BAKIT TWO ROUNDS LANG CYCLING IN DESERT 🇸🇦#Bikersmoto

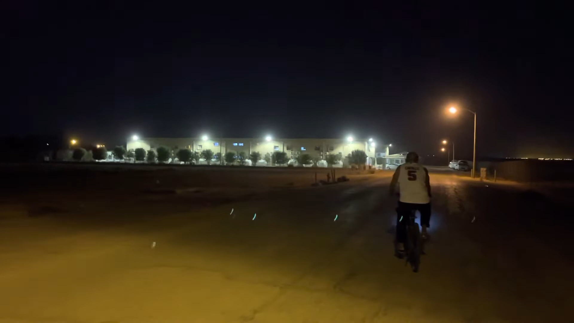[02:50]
Ito dating ano. Dating hospital ng GKI mga bikers yan.